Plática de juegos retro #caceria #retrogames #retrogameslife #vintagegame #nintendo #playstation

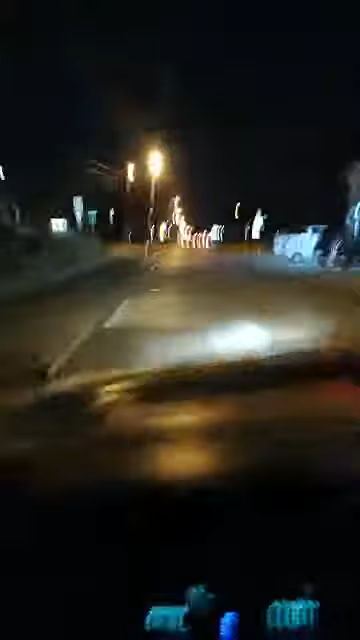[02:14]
está muy solo aquí ahorita en el centro de Dallas Texas
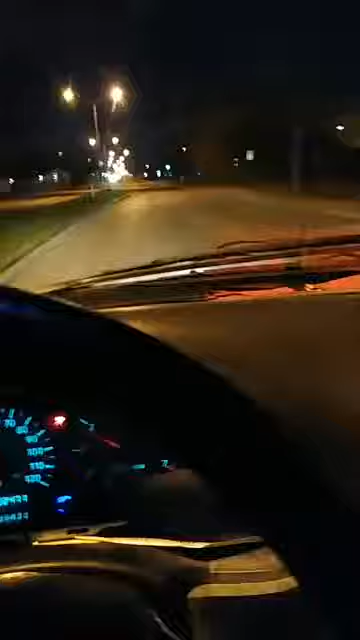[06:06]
hay una que otra calle que está llena de tráfico pero ahorita para acá por donde voy yo pues acá siempre está acá siempre está tranquilo no hay mucho movimiento